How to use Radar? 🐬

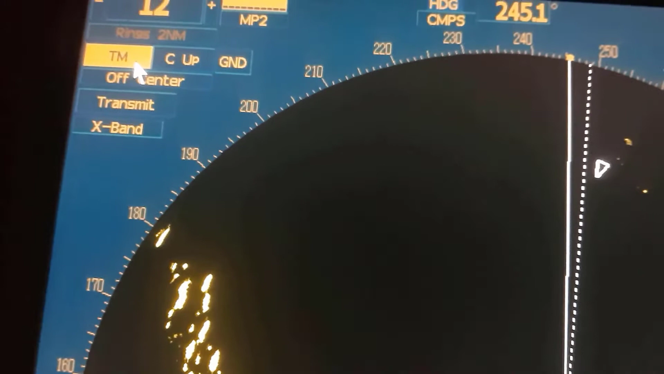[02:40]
I came to relative motion. Let's change to Hedap. Now, Hedap is active. We are in the center of the screen on the display. And everything is relative.
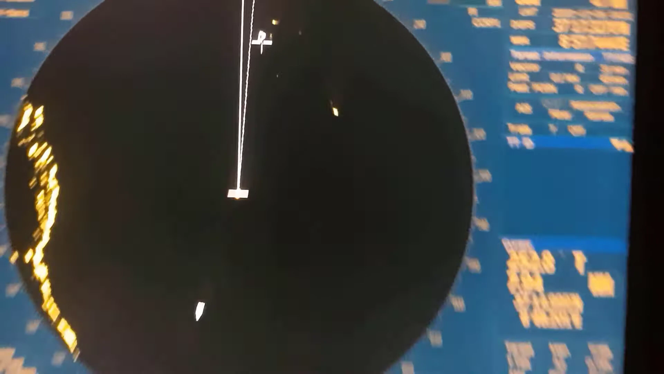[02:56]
For example, this ship is don't moving. This ship is don't moving.
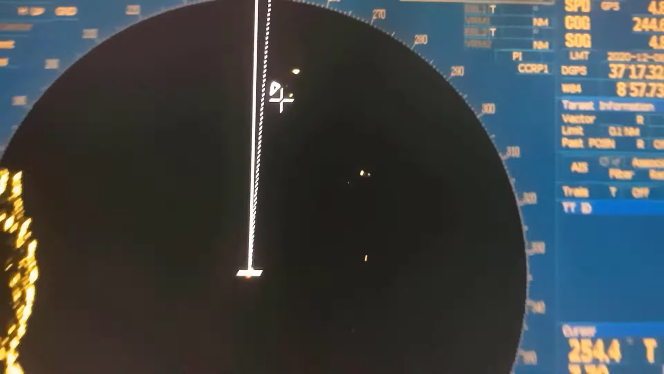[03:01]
We are changing starboard side and port side. This ship looking turning.
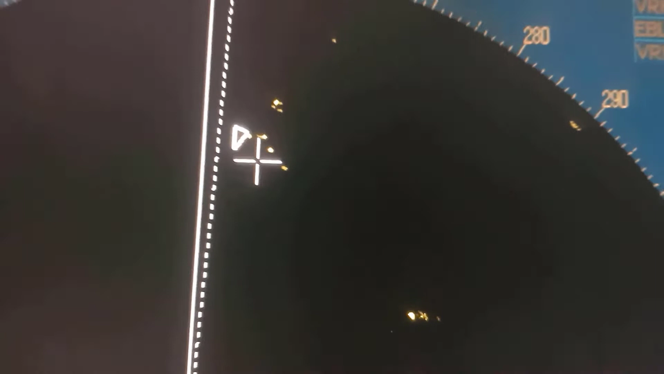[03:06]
But actually, you see? This ship is moving. You see? But it's not real.
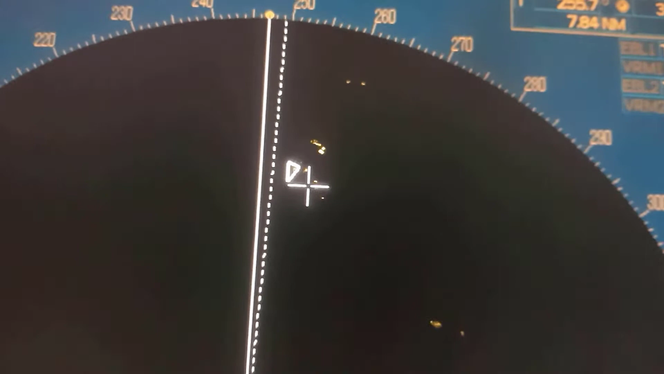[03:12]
Ship is over there. Don't moving. We are changing the route. This is relative motion. We can say it's fake motion.
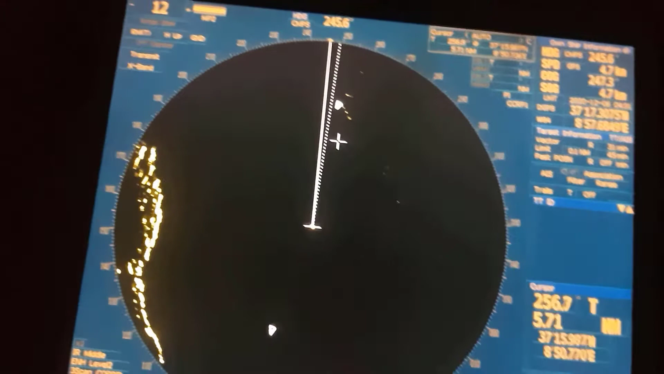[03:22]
I hope you understand what is the Hedap, Corsup and Northup.
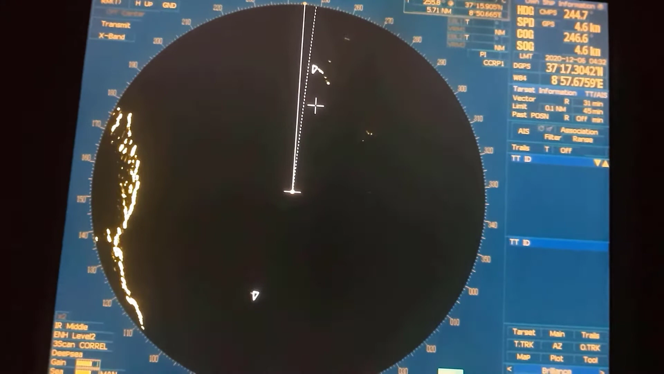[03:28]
And the relative motion and the true motion. Let's learn other topic. Firstly, push to off center button.
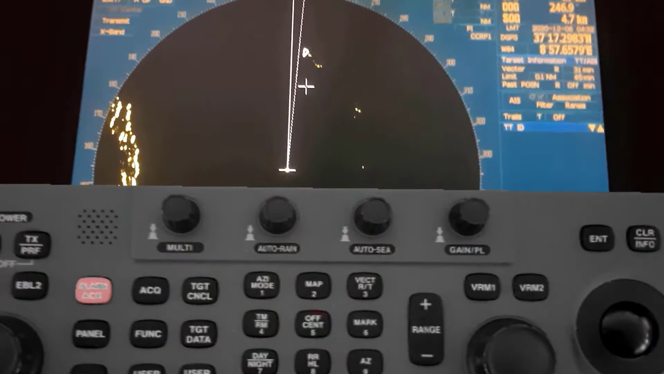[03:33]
And down side, down side.
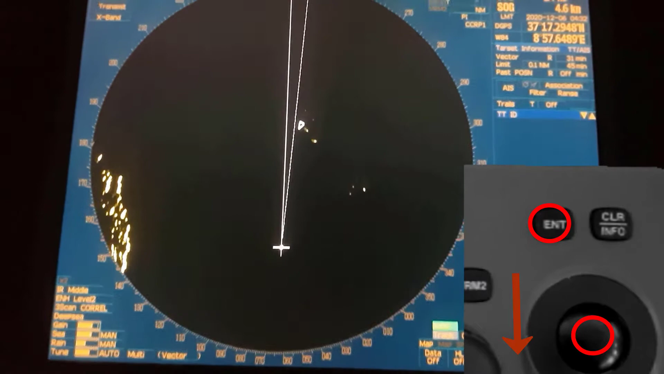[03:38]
And we can see our heading clearly and long. I hope you understand.
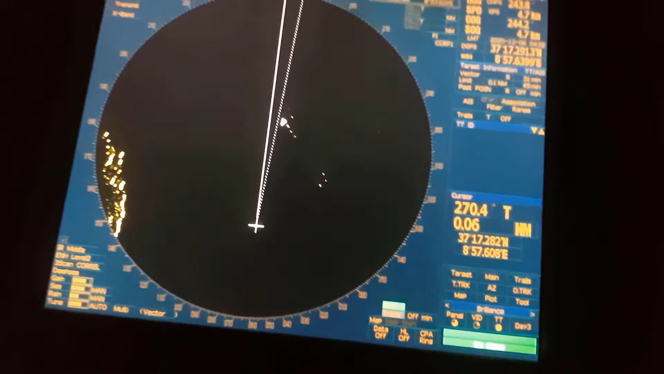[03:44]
We can push... How can I say? We can push other button. We can arrange other range. Let's push this. This is our range. And if we press the plus, it will be 24.
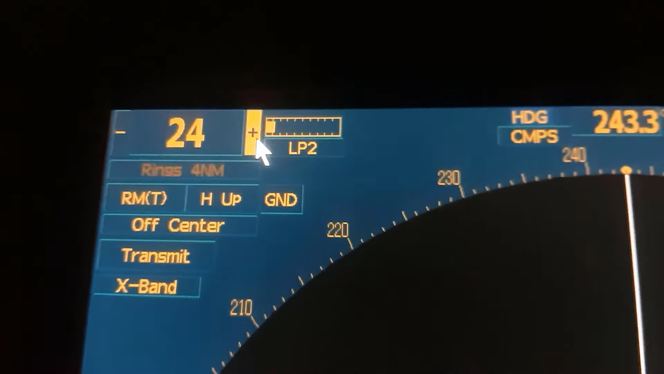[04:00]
You see? And if we will push this minus, you will see range is down.
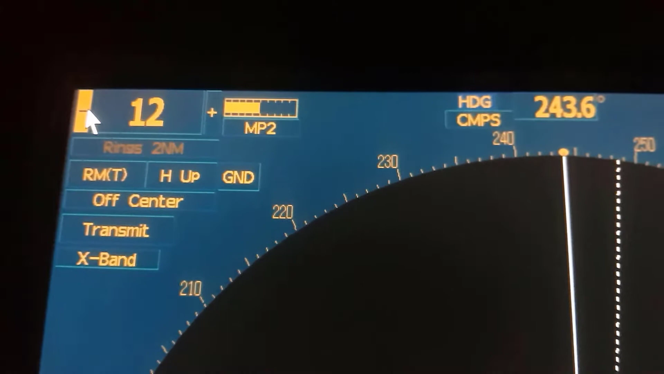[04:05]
For example, push again plus. Longer. Longer. You see? And push.
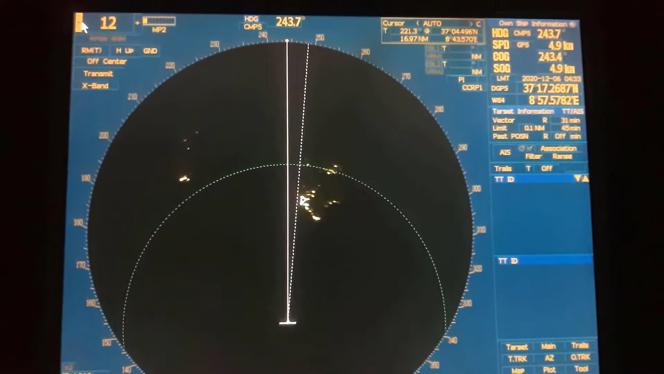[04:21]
And push. 12 is enough. 12 is good. And let's come here. This screen is our heading for Gyro Compass.
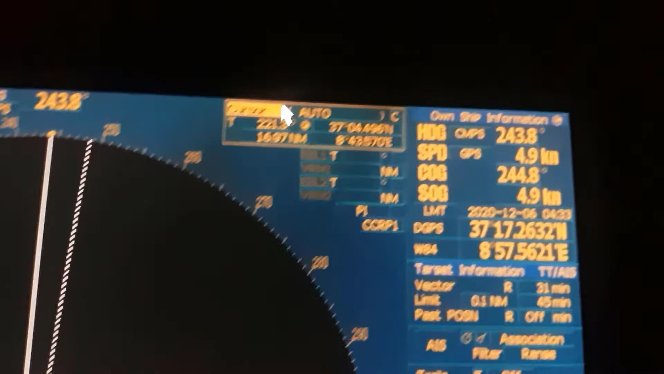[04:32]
And this menu is our cursor. If we are changing cursor, it will be changed.